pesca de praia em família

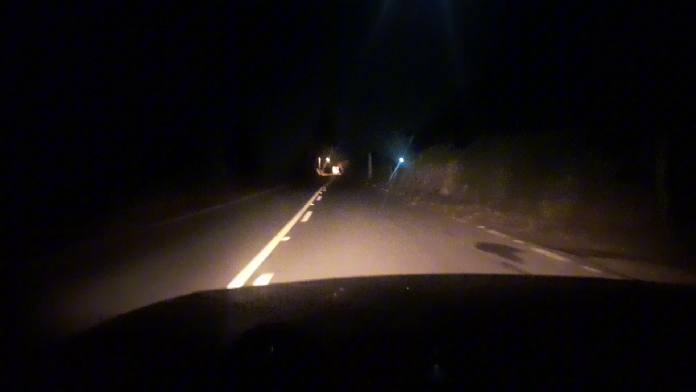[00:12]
Pessoal, fica ligadinho aí, assim chegamos lá, eu volto com vocês aí. Pessoal, tô a caminho aí, pessoal. Tô chegando próximo aqui da praia, aqui do Açu.
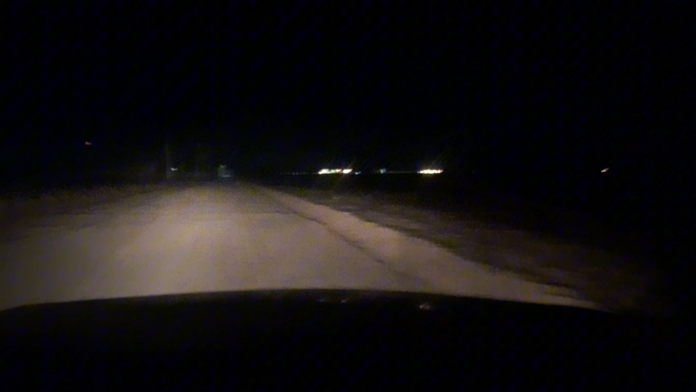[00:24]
Lá, pessoal, ó, o navio aqui do Porto do Açu. Tem bastante, chega perto da praia, só vou mostrar pra vocês aí a iluminação dentro do mar do navio, rebocador. E oi, pessoal, tô acompanhado aí, ó. Tô acompanhado minha esposa aí, minha filha. Ela tá doida pra dar uma pescada, fica direto chamando a pescar. Mas depois do vídeo das elas aí na praia aí, a noite tá clarinho, lua de lua. Fechou? Fica ligadinho aí, hein.